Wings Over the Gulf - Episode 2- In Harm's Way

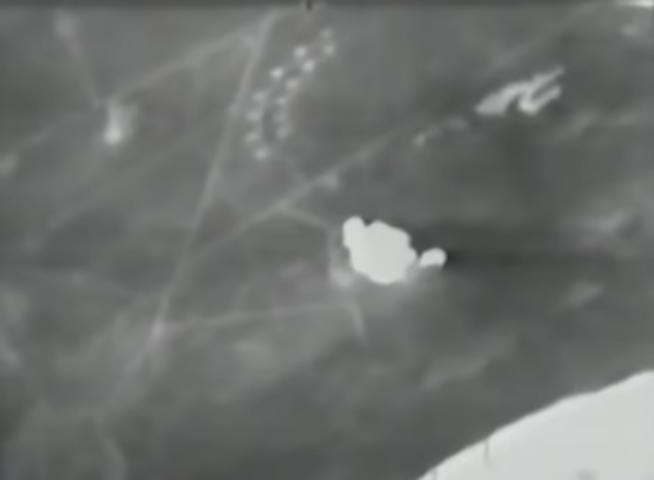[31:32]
AAA down below. Roger. Man, that's a lot of AAA down there now.
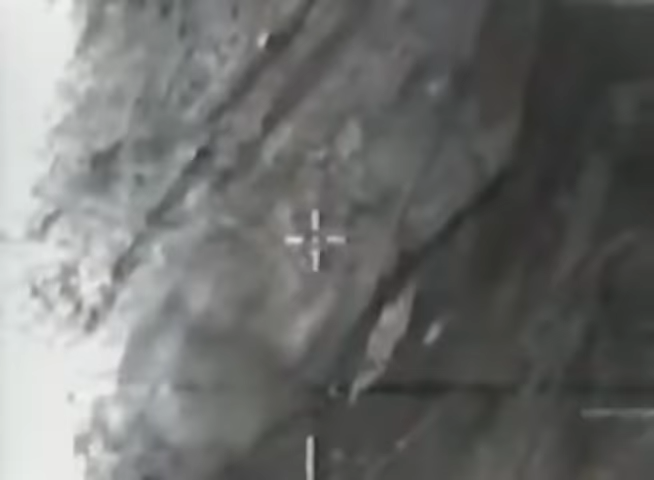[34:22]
would have his head inside the hood trying to pick out the specific radar blip.
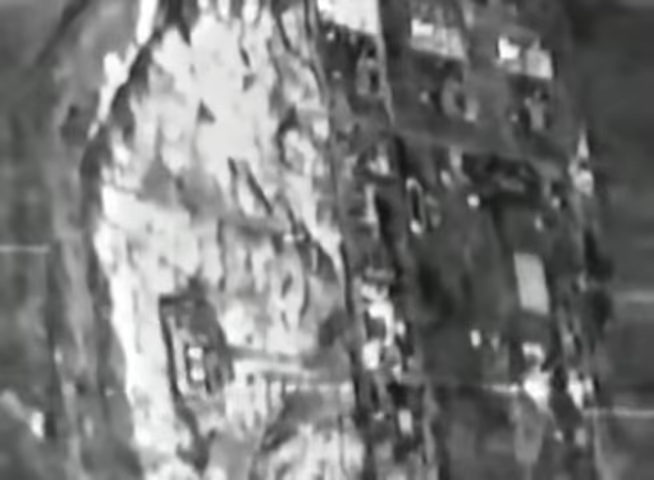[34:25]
As the pilot's doing that lazy maneuvering back and forth
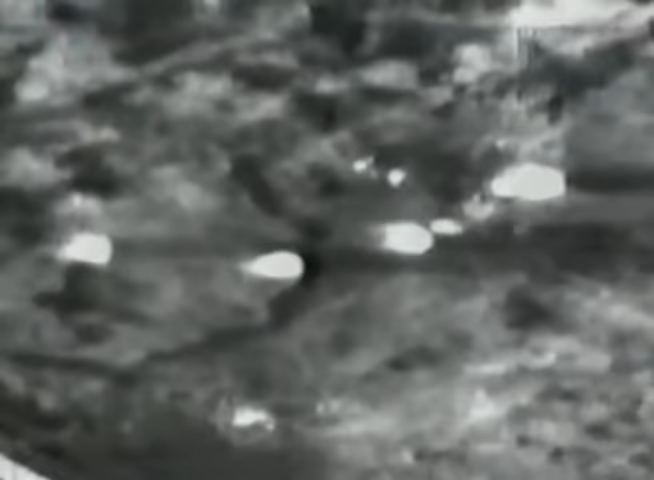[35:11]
I can see something hard. All right, let's go for it. There we go, rolling in. Where you fly with one other guy, primarily,
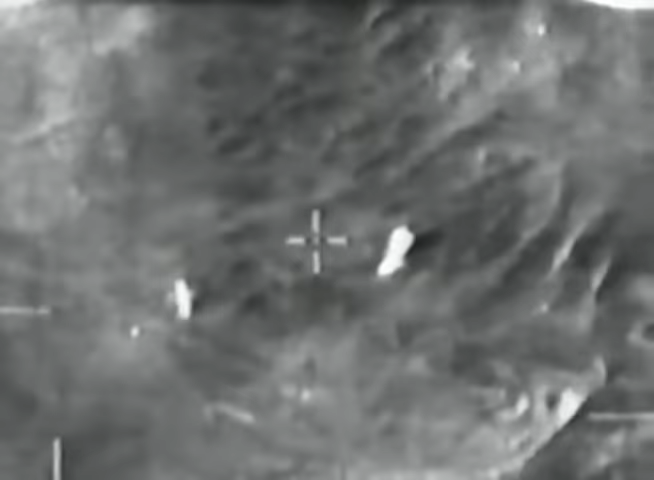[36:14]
Laser-guided bombs were the weapons of choice,
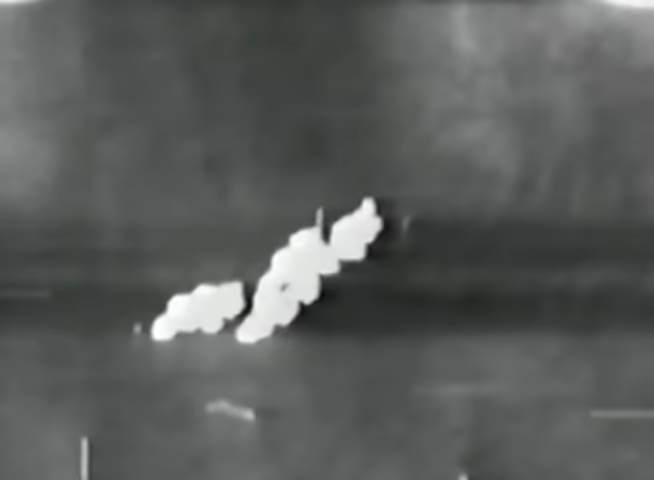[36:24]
but poor weather over Iraq often made it impossible for laser designators to lock onto targets.
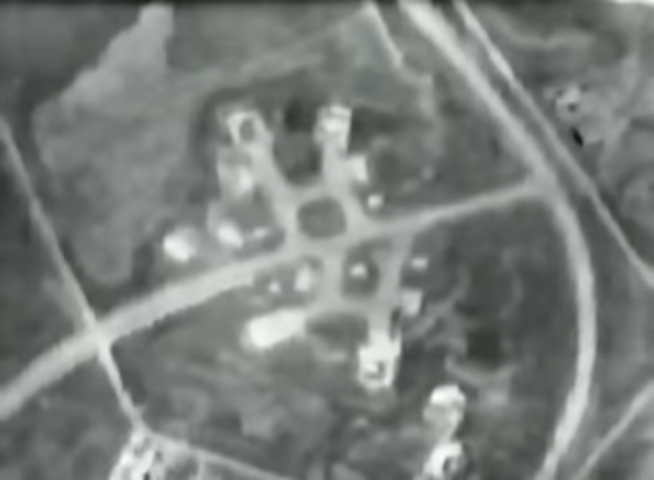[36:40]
Okay, come in at 237 on the heading. Roger. Take lane just to make sure we got them off. Roger, right on the honeycomb that we were talking about going for. They're still dropping. Roger that. See how we do here.
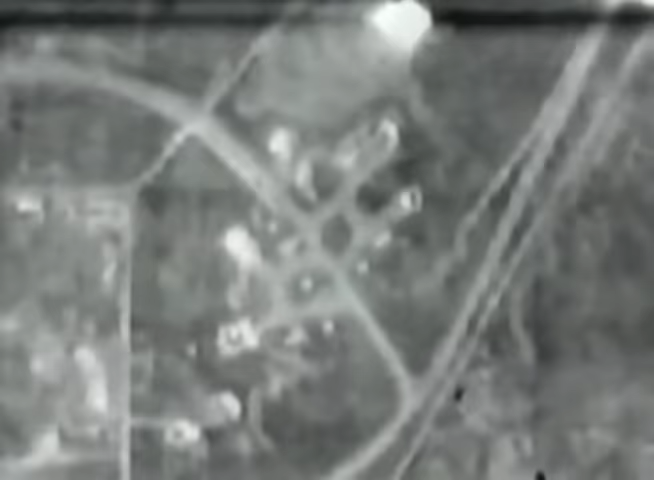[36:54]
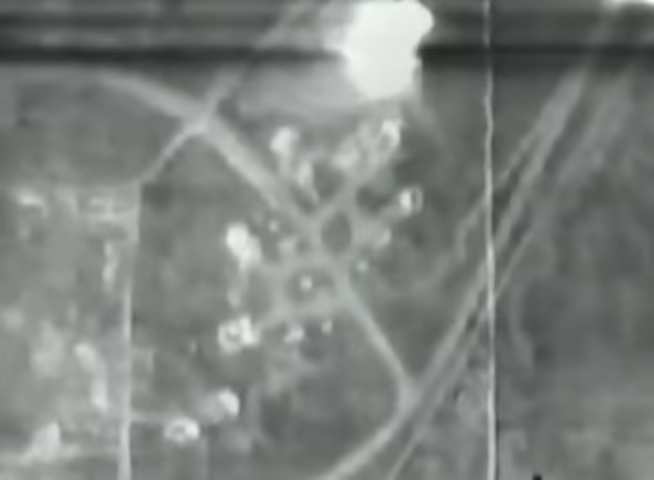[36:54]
Oh, yeah.
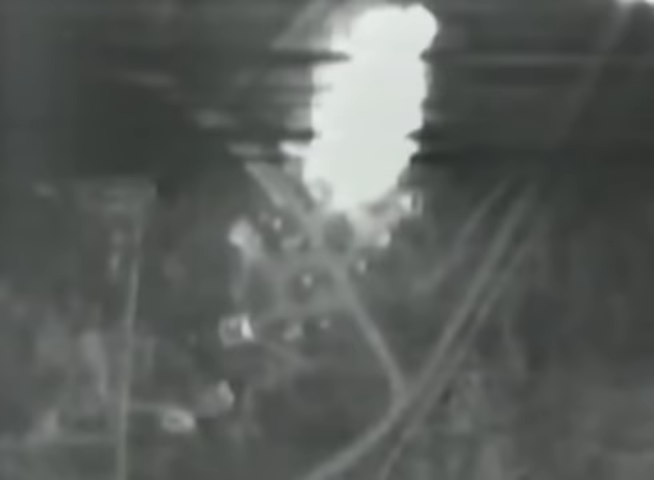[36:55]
A little bit short, not bad. Nice picture. Yeah, nice picture, though. I'm going to leave it on there for a...
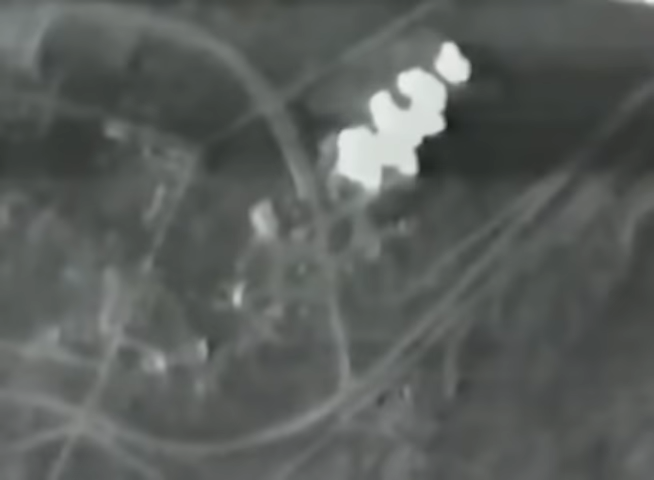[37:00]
Uh-oh. What do you got? Barrage fire, right around 15 grand. Roger.
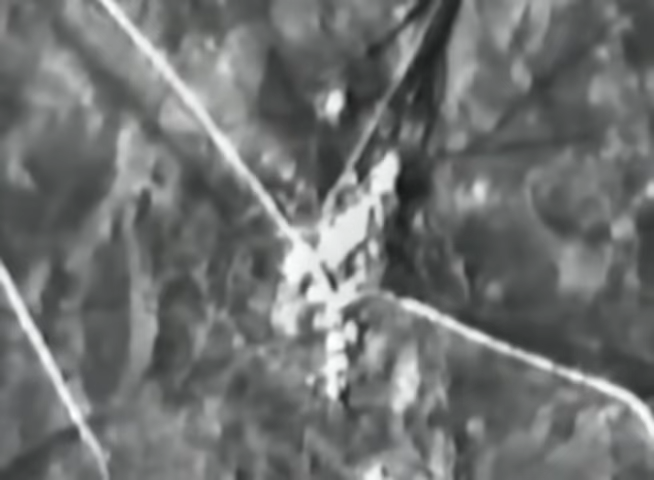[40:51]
Come on. Get down to 19 and 20. Boom! Boom!
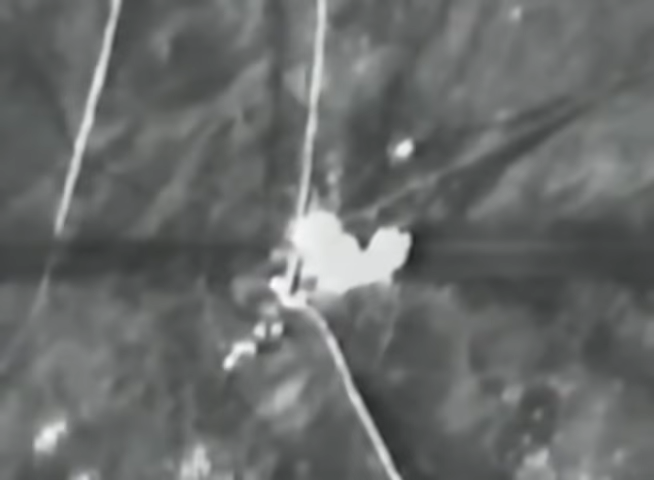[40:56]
Boom! God damn, right across there. Decent hit. Up to 19, Ron.
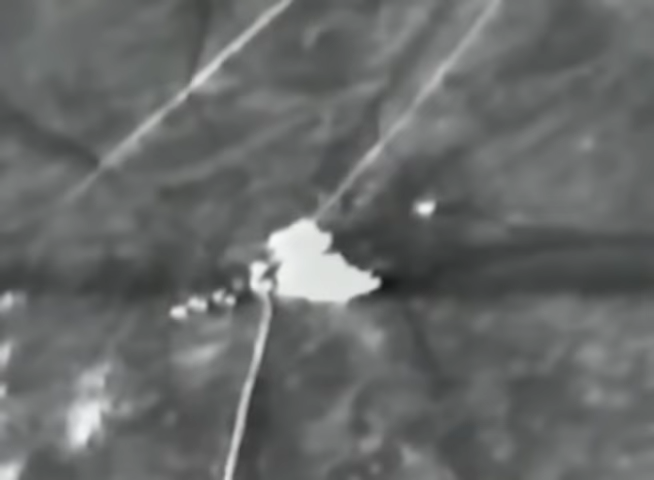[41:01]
Up to 19. What a great hit.